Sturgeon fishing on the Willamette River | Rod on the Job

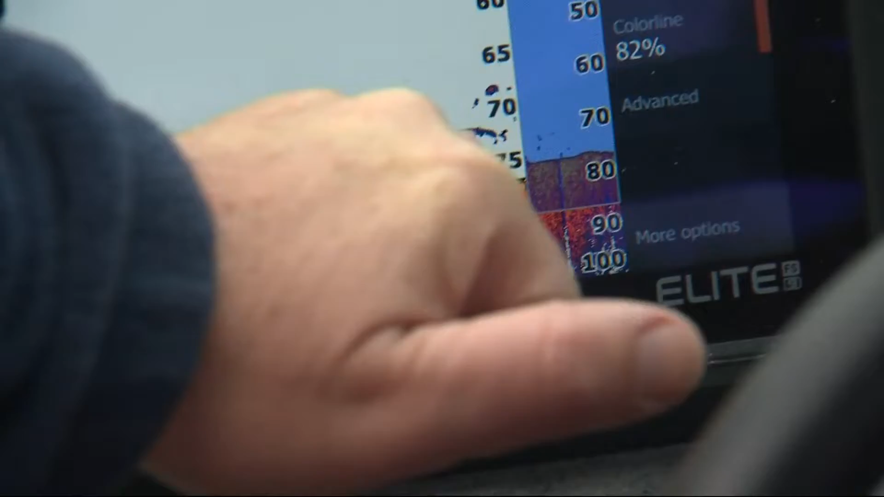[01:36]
And this is just on sonar right here. And that's what we're after. You guys ready?